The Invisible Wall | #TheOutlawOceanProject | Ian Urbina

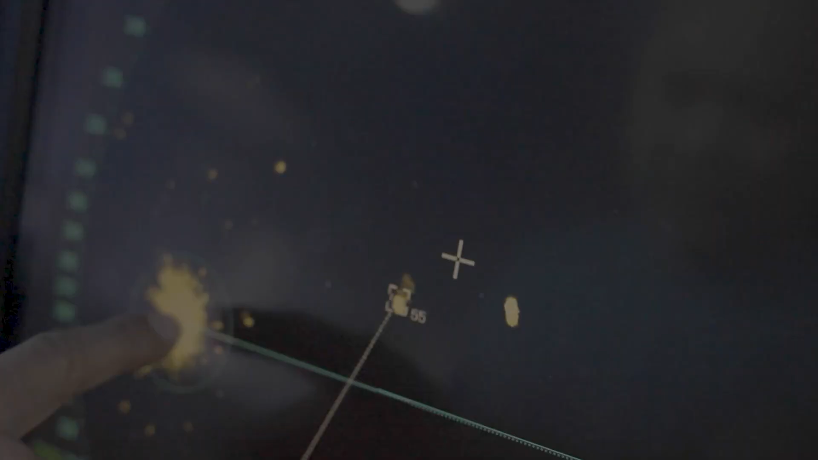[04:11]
Flight tracking data shows it was a surveillance aircraft leased by EU border authorities who pass intelligence to Libya.